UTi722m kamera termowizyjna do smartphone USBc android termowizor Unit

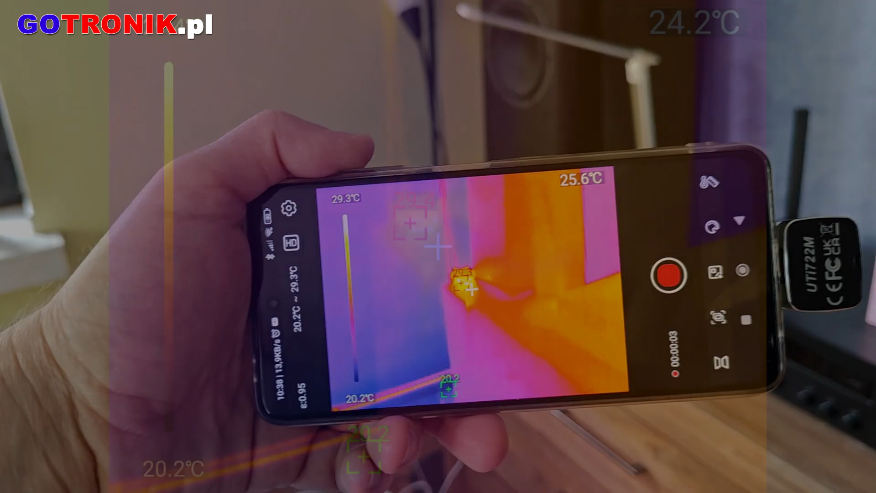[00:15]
On screen: scale top 29.3°C, scale bottom 20.2°C
Ładowanie drona dobiega do końca i możemy rzucić okiem na sam dron oraz naładowankę,
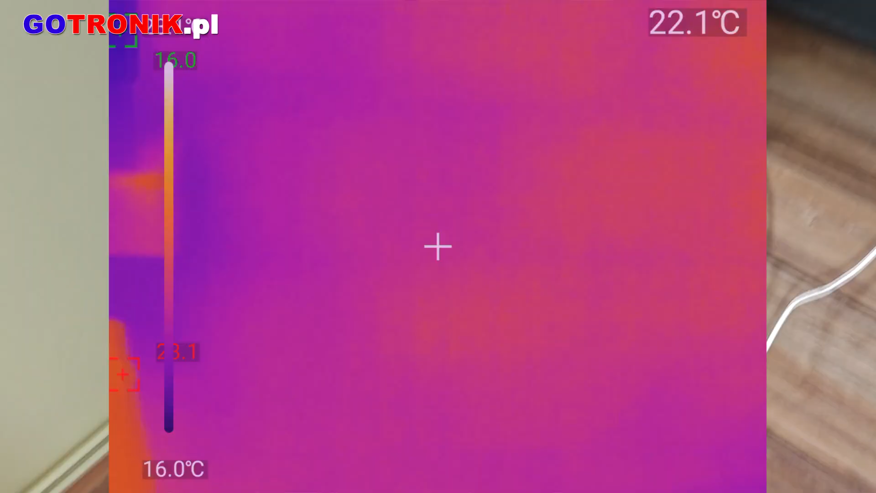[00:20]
On screen: spot 22.1°C
która jest tam w tej pląta linii kabli.
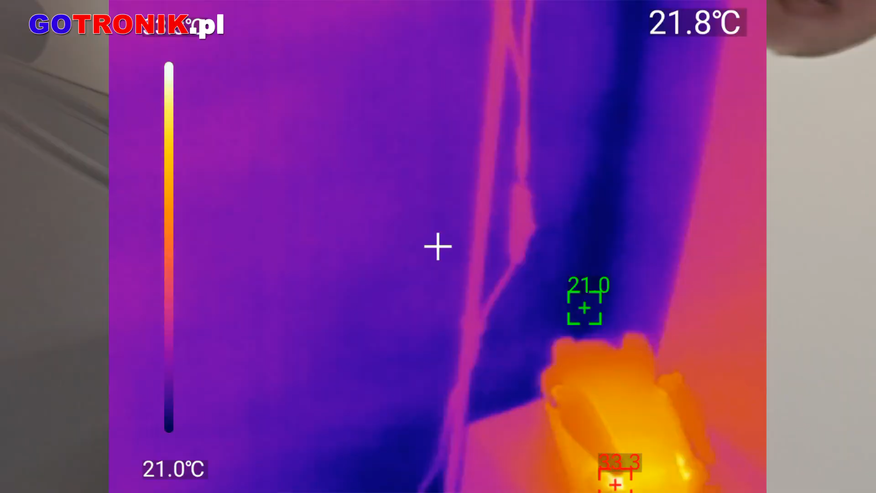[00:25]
On screen: scale bottom 21.0°C
I zobaczmy jak to widać. Sam dron, widać,
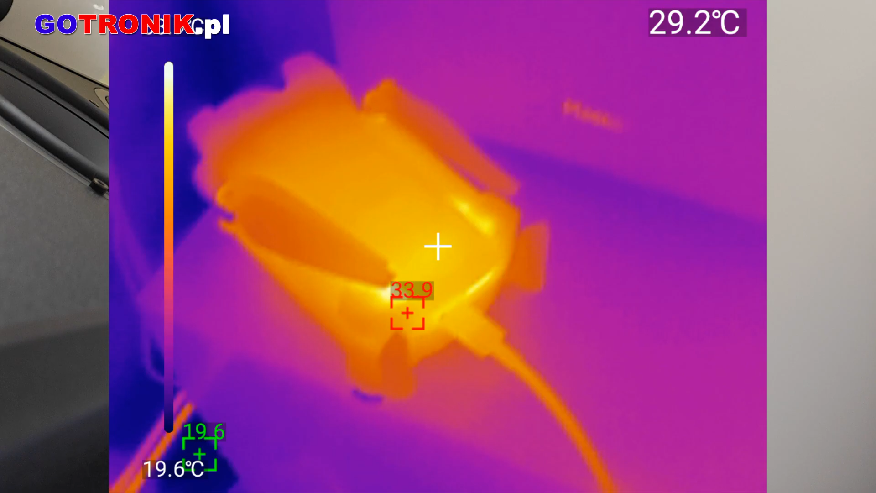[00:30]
On screen: spot 29.2°C, scale bottom 19.6°C
że tutaj z tyłu ma bardziej ciepłe te elementy.
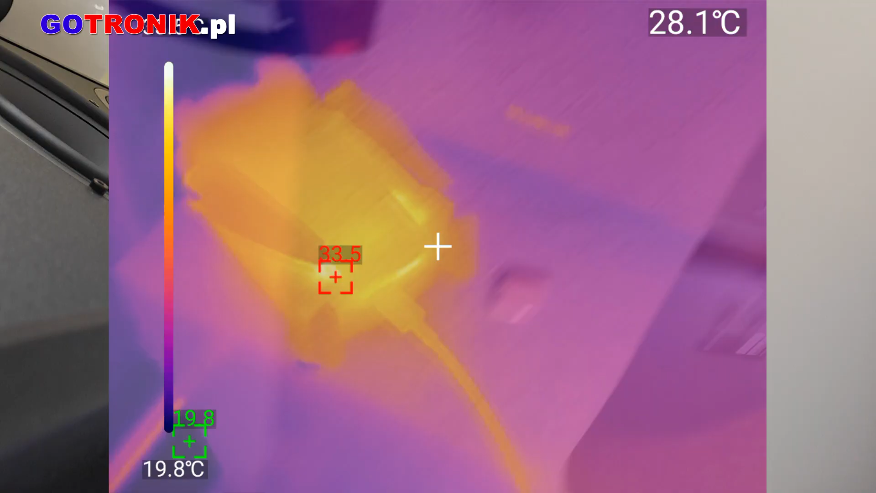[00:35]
Nawet możemy zrobić teraz takie nagranie zmieszania barw. No tutaj niestety zasłoniłem tą kamerę.
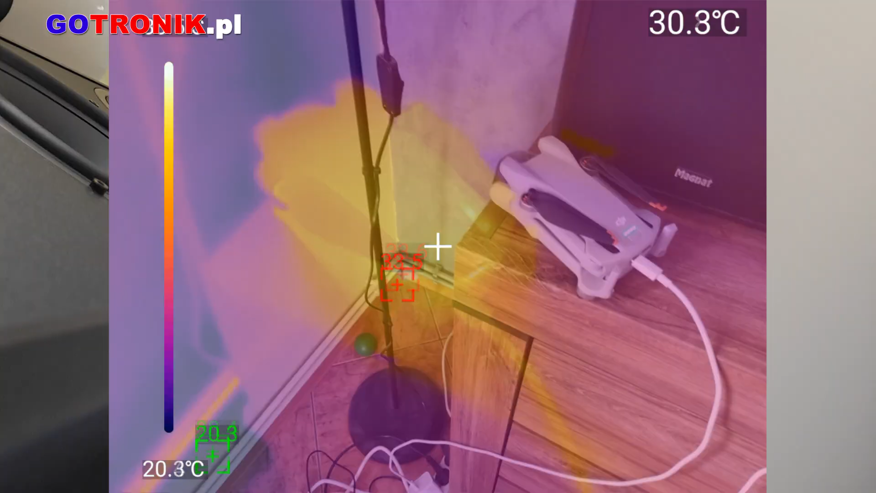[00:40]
On screen: spot 30.3°C, scale bottom 20.3°C
Widzą Państwo, ładuje się. To jest teraz obraz bezpośrednio z nagrywania z aplikacji Unit Thermal.
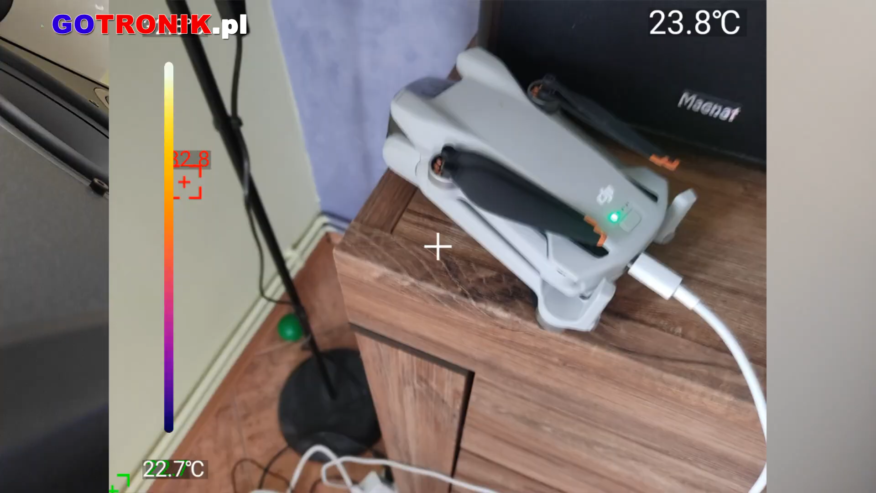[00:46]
Tutaj jakoś się one nie zgrywają, nie pokrywają, ale to jest nieważne.
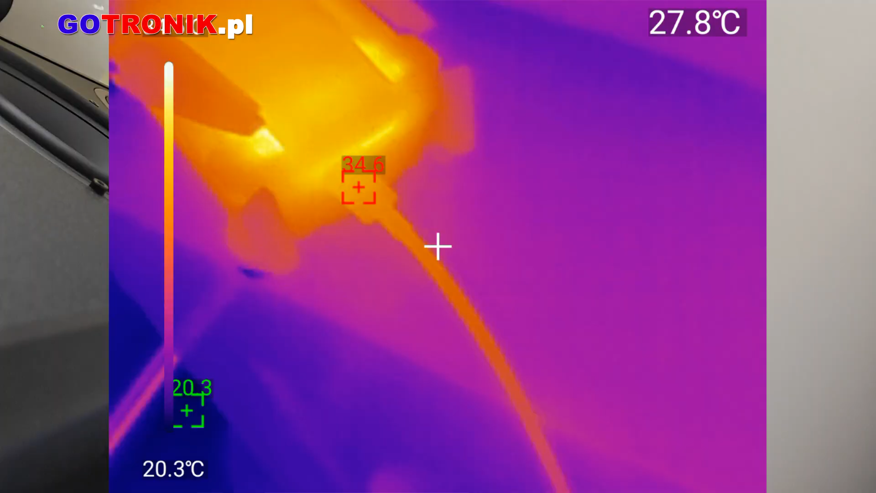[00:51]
On screen: spot 27.8°C, scale bottom 20.3°C
Widać ten jakby cały sens nagrywania.
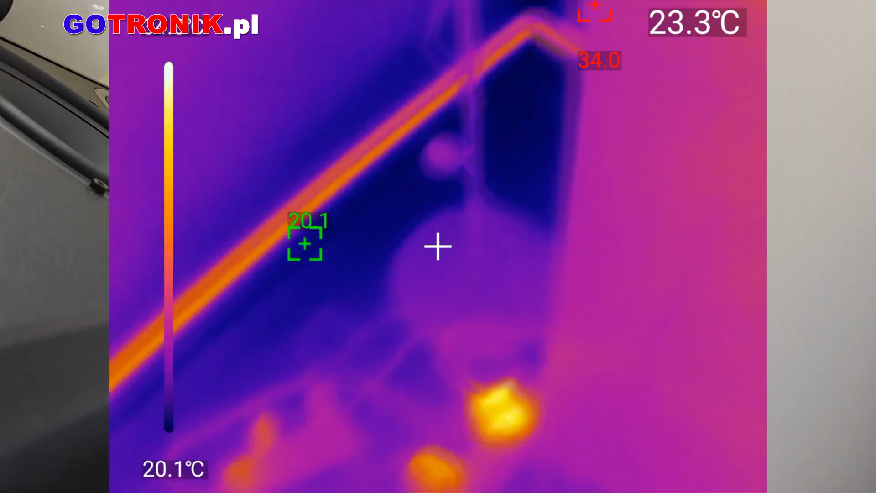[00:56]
On screen: spot 23.3°C, scale bottom 20.1°C
I teraz rzućmy okiem tutaj na ten mój przedłużacz. Proszę zobaczyć, tak to wygląda.
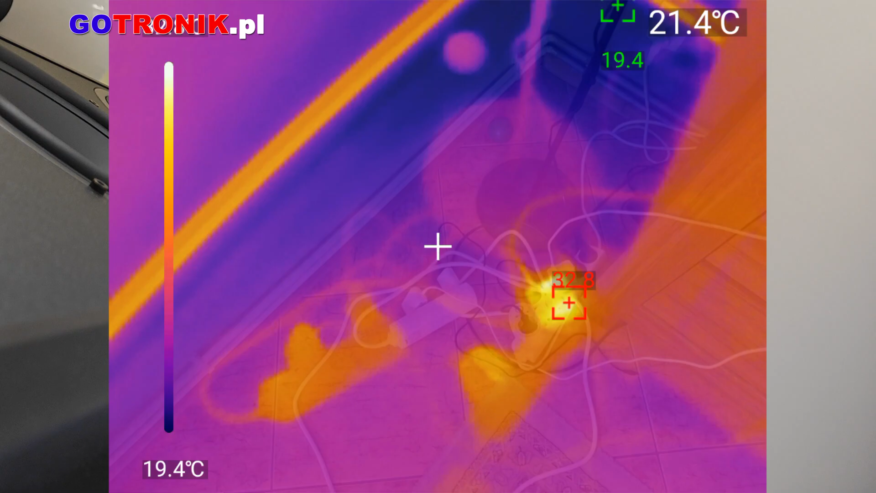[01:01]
On screen: spot 21.4°C, scale bottom 19.4°C
I widać, że ta ładowarka 67W, która tutaj jest wsadzona.
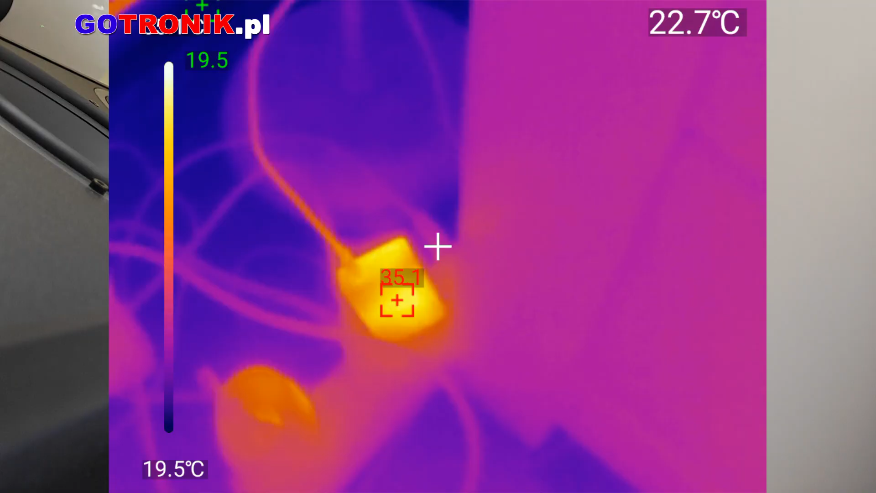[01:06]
67W.
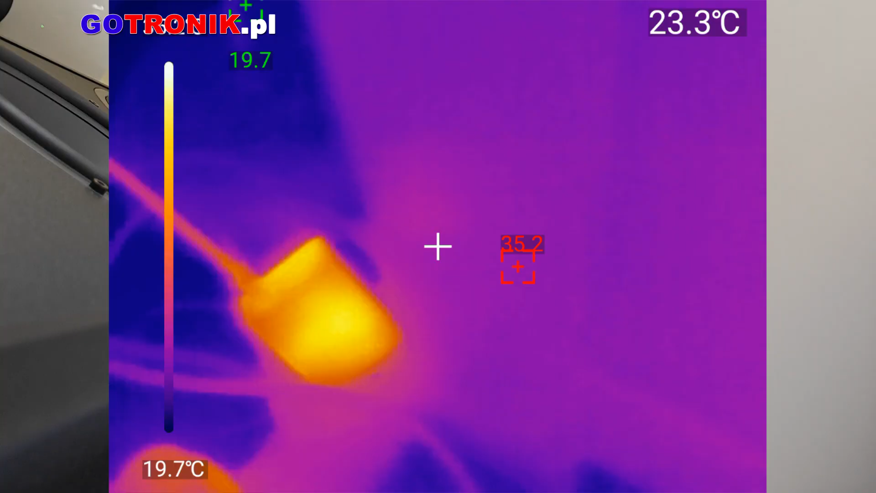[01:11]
On screen: spot 23.3°C, scale bottom 19.7°C
I ona jest o wiele cieplejsza niż pozostałe te inne elementy.
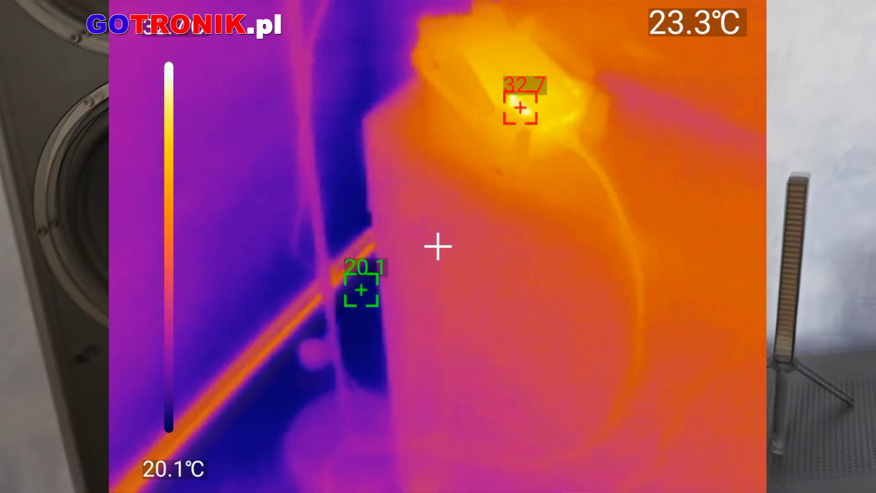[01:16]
On screen: spot 23.3°C, scale bottom 20.1°C
Ok, wracamy tutaj jakby do tej termowizji i idziemy.
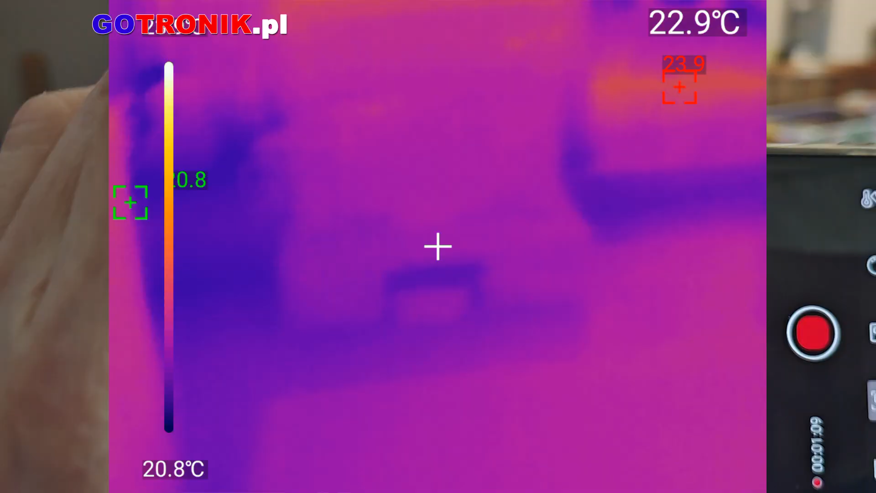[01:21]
On screen: spot 22.9°C, scale bottom 20.8°C
Ja specjalnie dzisiaj jest w temperaturze, a na dworze około 0 stopni.
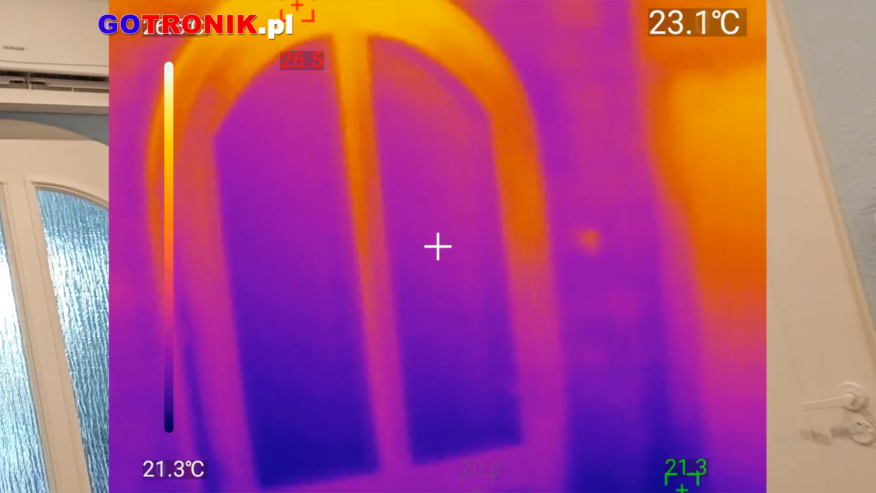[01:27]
On screen: spot 23.1°C, scale bottom 21.3°C
Uruchomiłem klimatyzator funkcji ogrzewania. Jest on ustawiony na maksymalną wartość 30 stopni. Proszę zobaczyć. Widać. Jest 30 stopni. I zaraz wyjdę na dwór licząc, że będzie jakiś defrost.
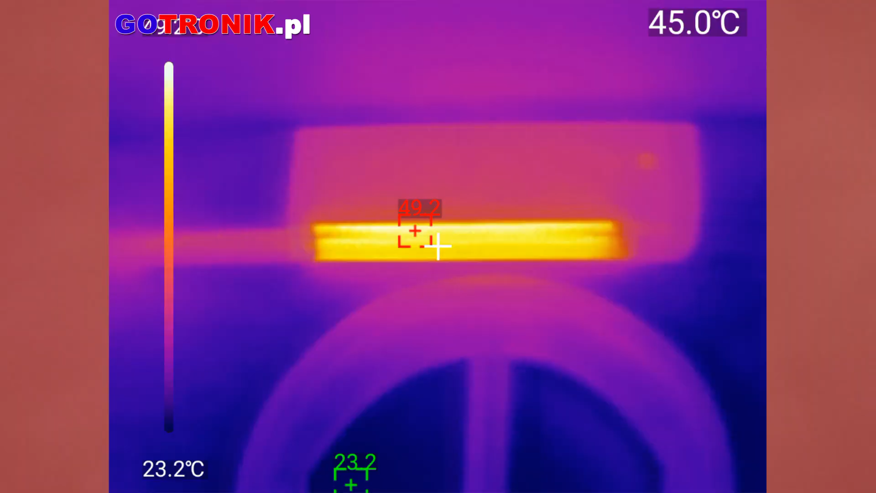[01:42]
On screen: scale bottom 23.2°C
I tutaj teraz mogę regulować tą soczewką do regulacji ostrości. I wydaje mi się, że teraz chyba jest najlepsze ustawienie. Tak to wygląda. Tam jest ganek nieogrzewany, widzą Państwo. I widać, że to ciepło ucieka przez te drzwi wejściowe.
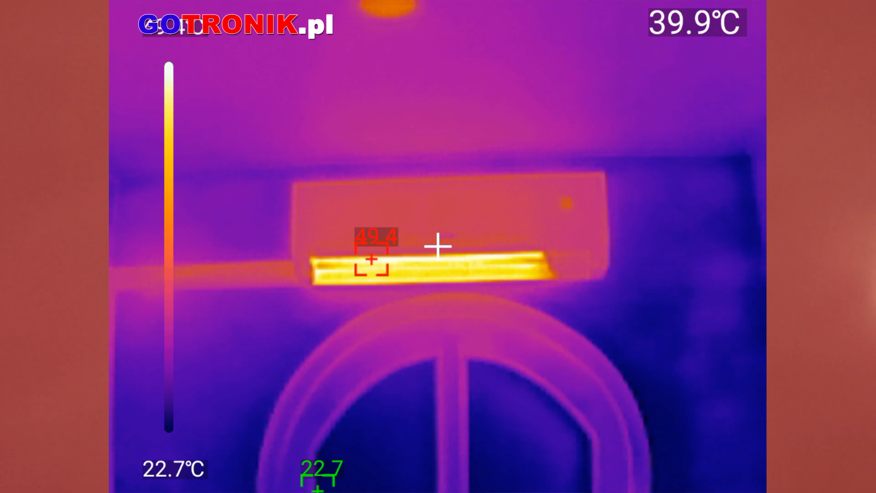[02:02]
On screen: spot 39.9°C, scale bottom 22.7°C
A najjaśniejsza barwa żółta i ten tor płodniczy jest widoczny. Idziemy na dwór i zobaczymy jak to wygląda.
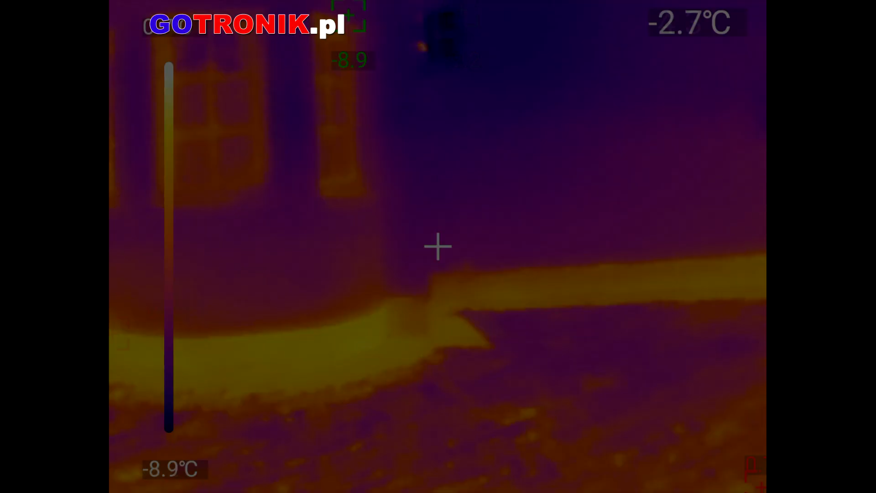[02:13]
On screen: spot -2.7°C
Jesteśmy teraz na zewnątrz budynku, gdzie zainstalowana jest jednostka zewnętrzna tego klimatyzatora.
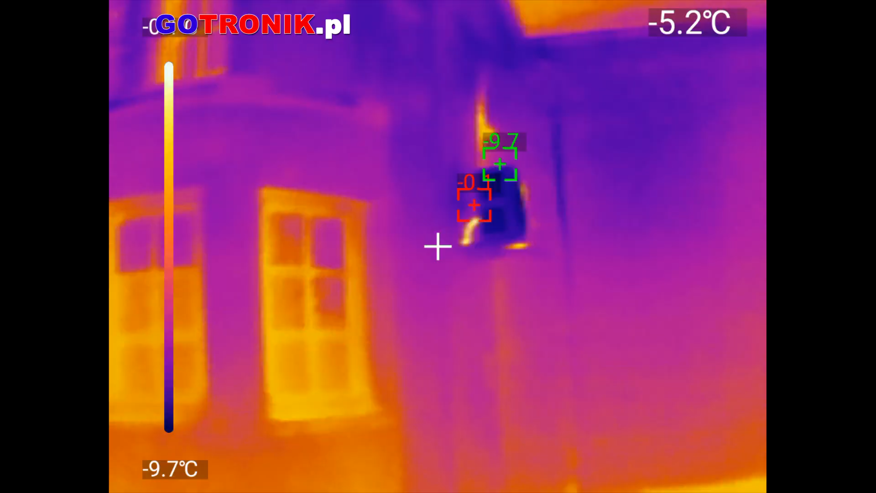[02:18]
On screen: scale bottom -9.7°C
I widzą Państwo zróżnicowane barwy. Bardziej te niebieskie to są te zimne elementy. Teraz przebitka wideo nagrana.